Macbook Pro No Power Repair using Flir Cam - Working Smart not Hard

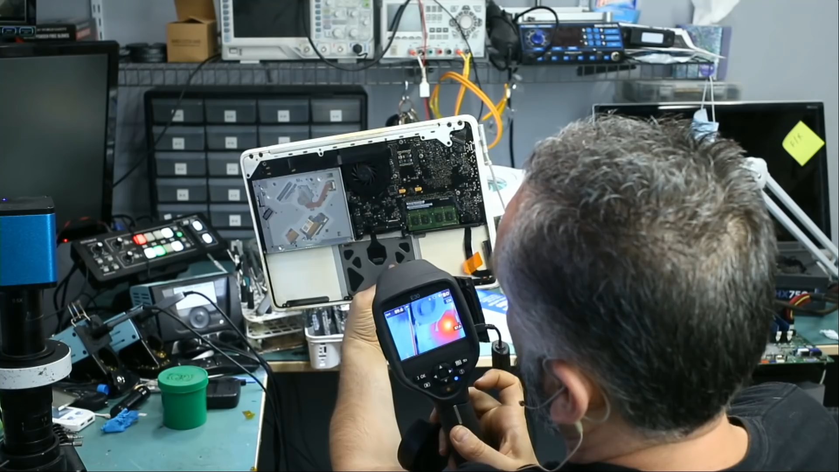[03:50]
right there in this area so I'm gonna pinpoint where the heat spot is coming from with my tweezers